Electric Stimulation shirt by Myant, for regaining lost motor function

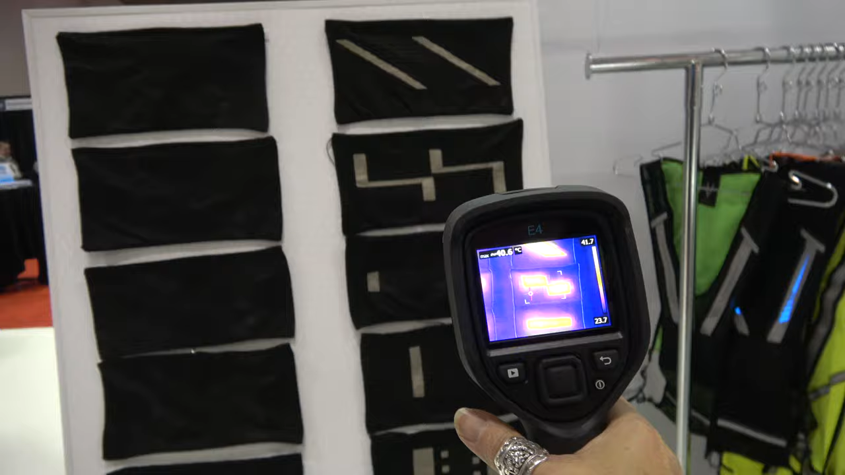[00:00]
So these are textiles that are heated here we're here with my aunt here at ID Tech X and who are you?